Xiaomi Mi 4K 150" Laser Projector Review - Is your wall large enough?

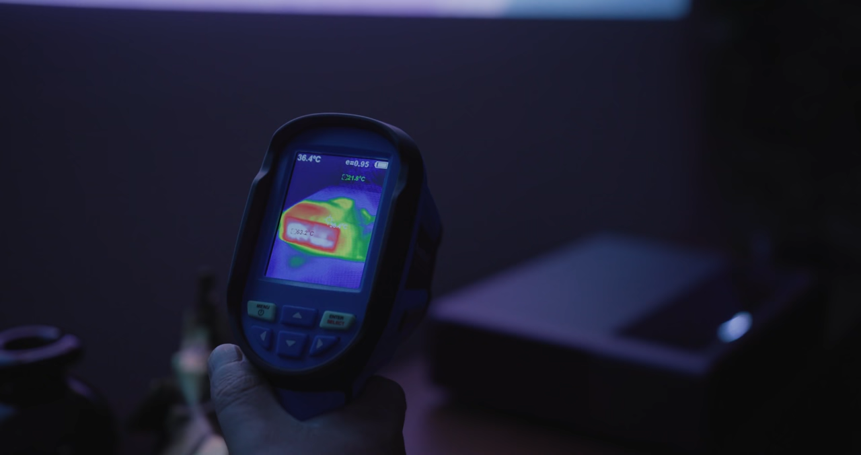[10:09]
which is noticeable on the left side, where the hot air is expelled by the cooling system,
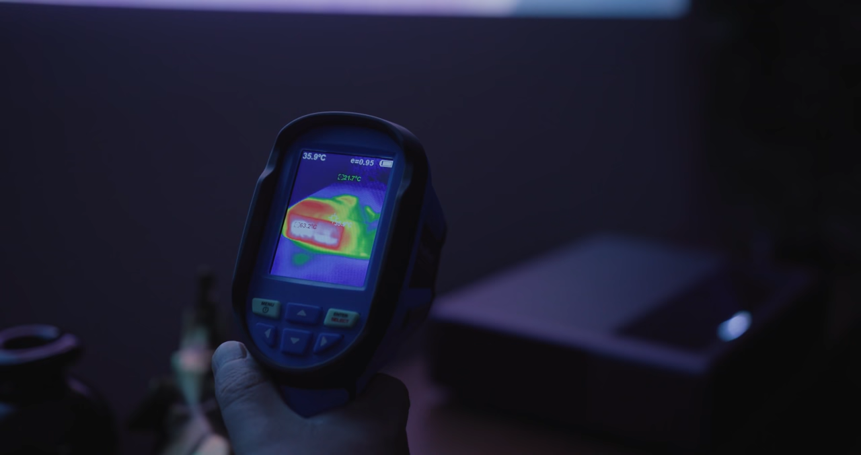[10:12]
On screen: spot 35.9°C
and the warmest point reaches 64 degrees Celsius. The right side, where the cold air intake is located, is fairly cool, same as the rest of the device.